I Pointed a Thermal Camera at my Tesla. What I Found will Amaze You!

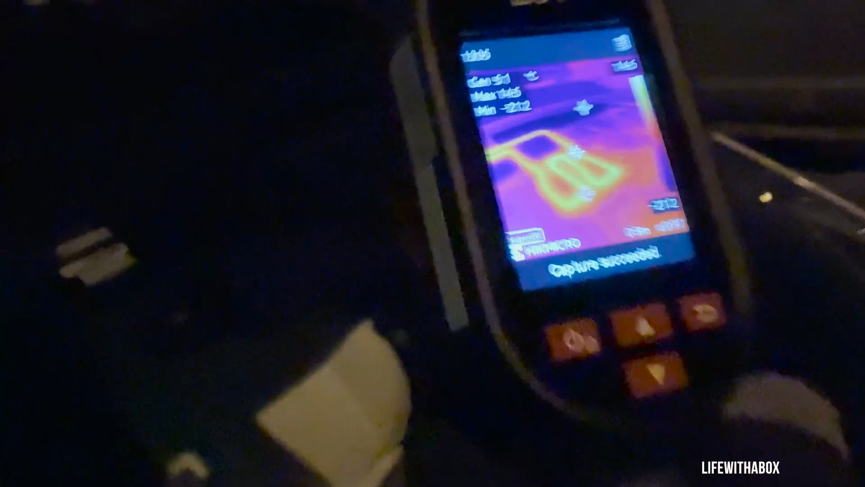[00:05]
Hey, Life of the Box here and recently I picked up a thermal camera really for home inspections But then I was like,
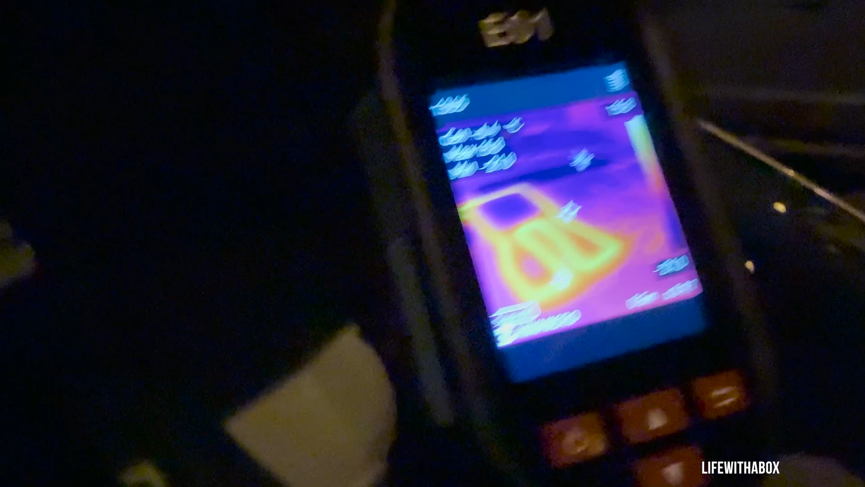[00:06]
oh, why don't we test it on my Tesla?
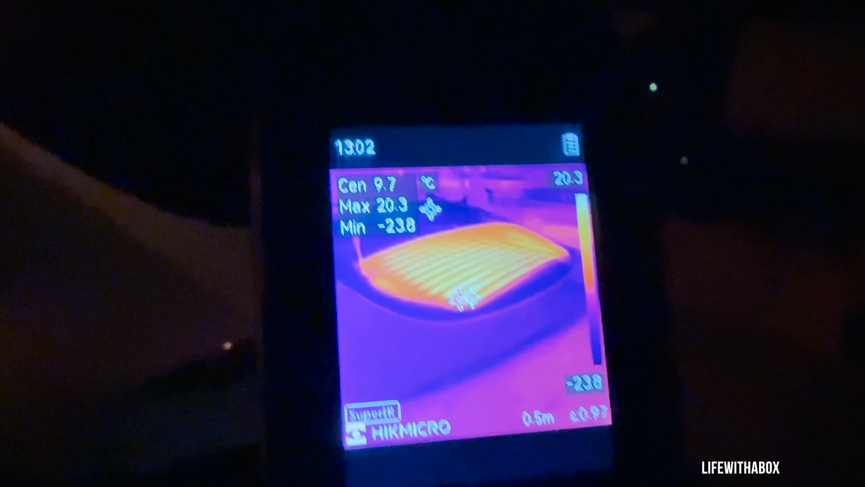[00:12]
On screen: max 20.3°C, scale top 20.3°C
So we can see what actually gets heated on a really cold night minus 20 degrees Celsius
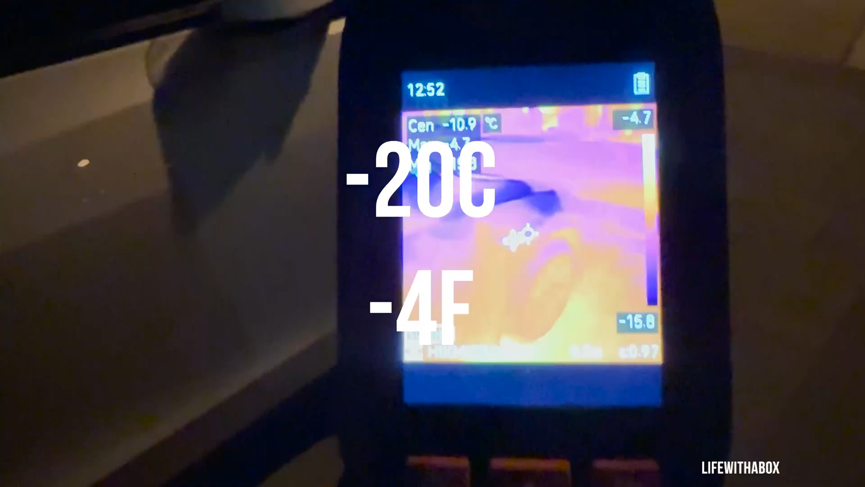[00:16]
I figured we should test it just to get some clear and interesting results.
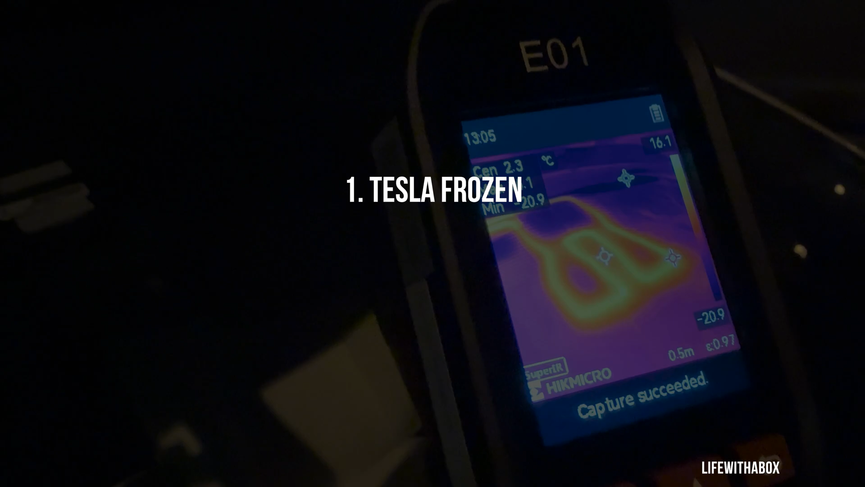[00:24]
On screen: spot 2.3°C
to Tesla where it's just completely frozen for the second test I'm going to initiate charging and
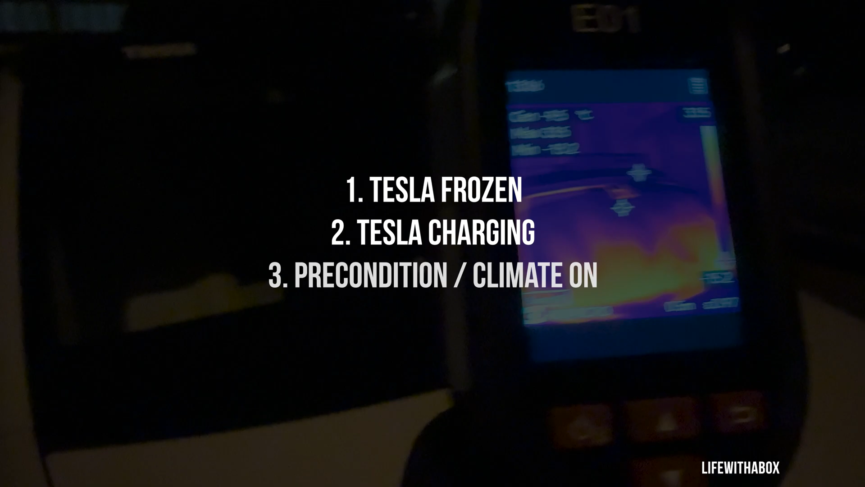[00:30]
then the third test I'm going to turn on the preconditioning climate control and then last test will be
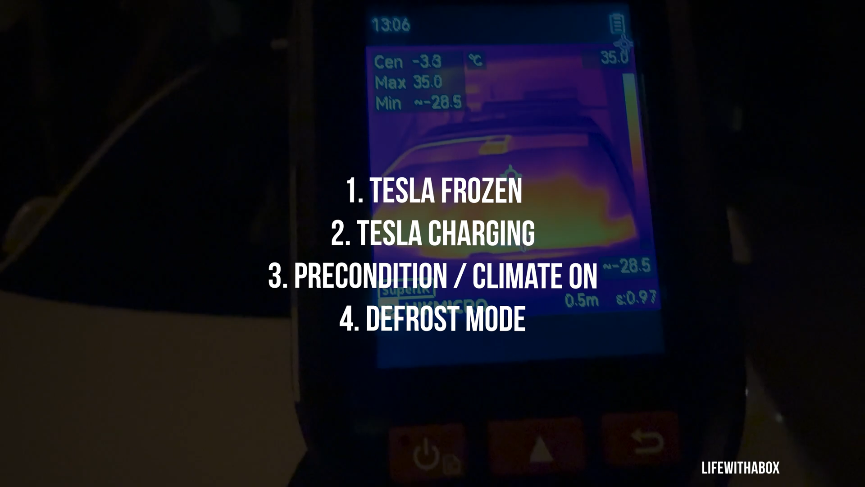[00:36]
defrost mode activated I'll be checking which parts Tesla automatically heats what gets left
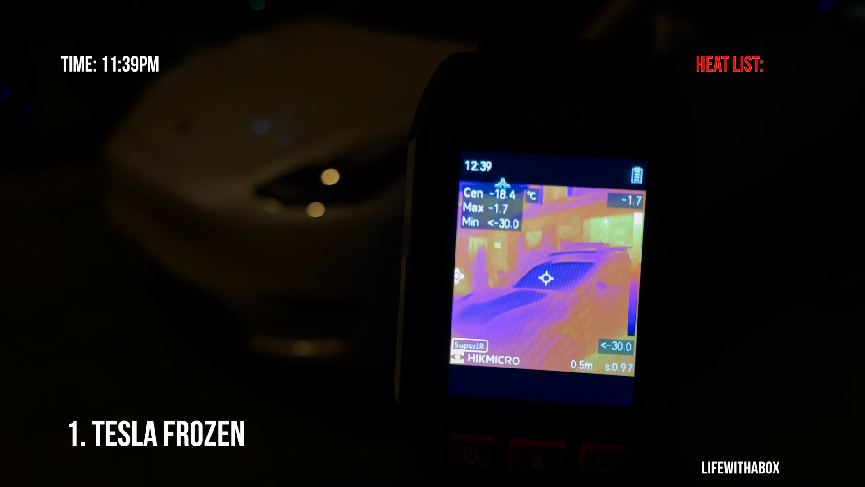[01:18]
On screen: max -1.7°C
So right now the Tesla has been off for about five hours now and it's currently minus 20 degrees Celsius.
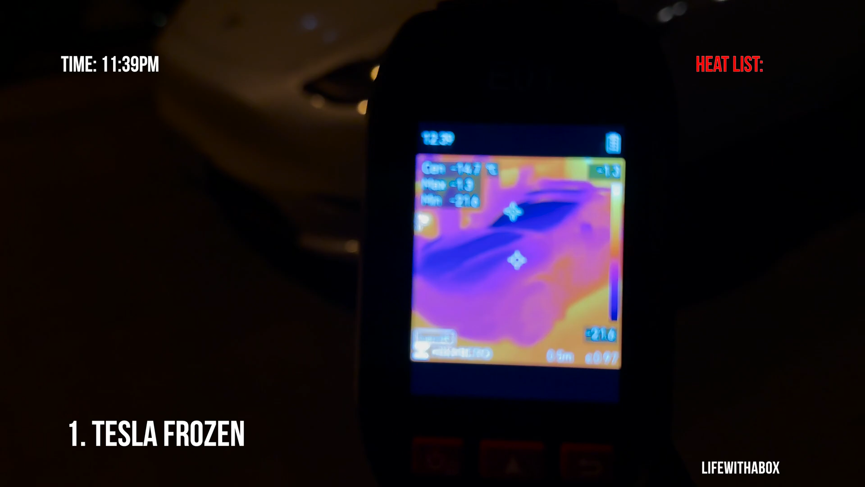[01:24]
So really cold on the car The car The car has been is the Tesla's on standby
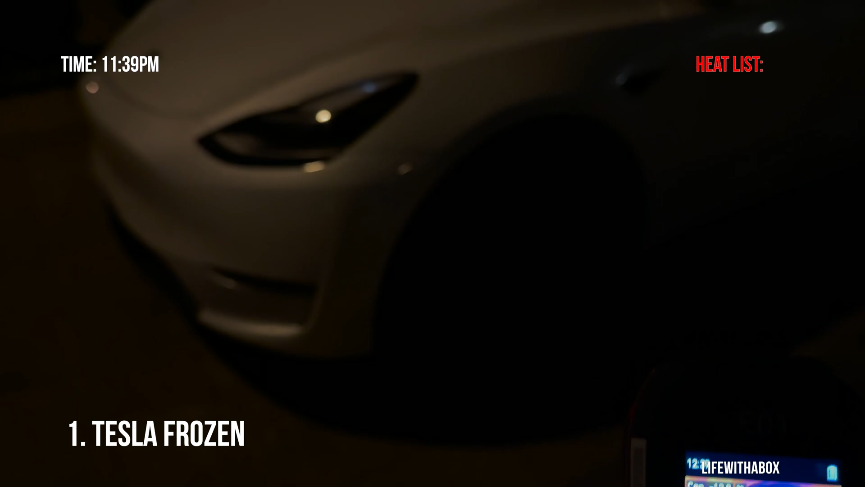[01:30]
I haven't touched it at all and we're gonna see
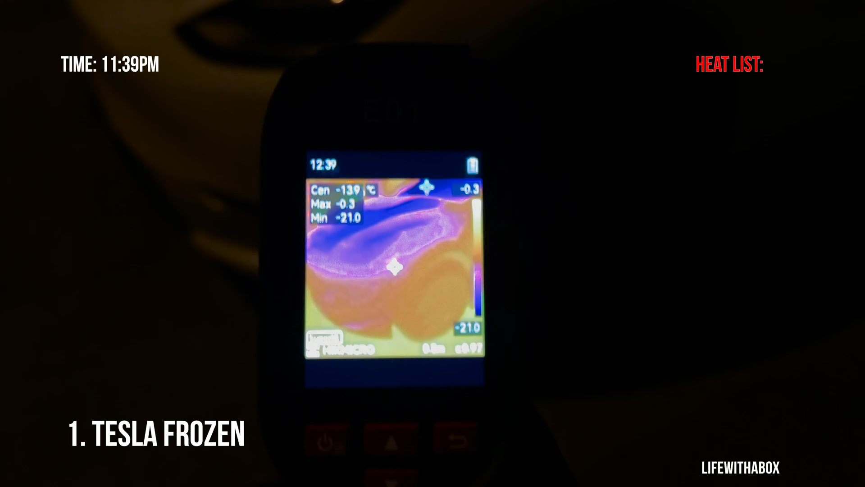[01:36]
What kind of heat it's given off While it's on standby mode
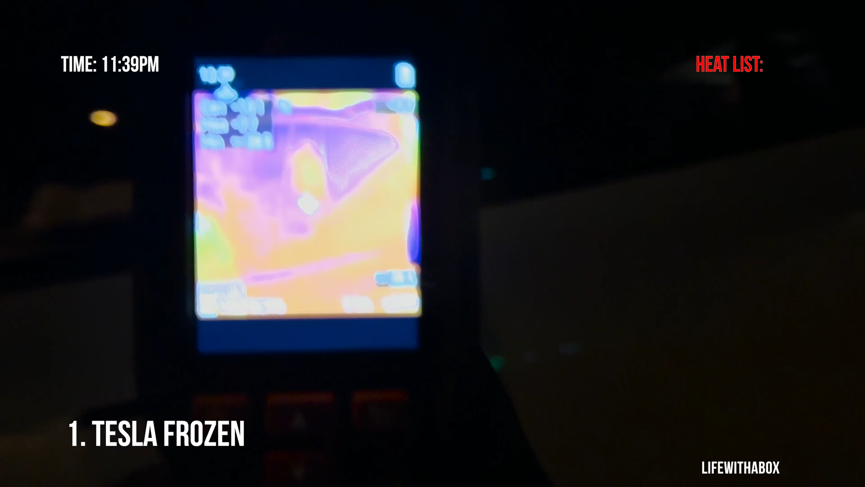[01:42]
looks like On the side camera here We have a little bit of heat I'm gonna take a picture of that I can't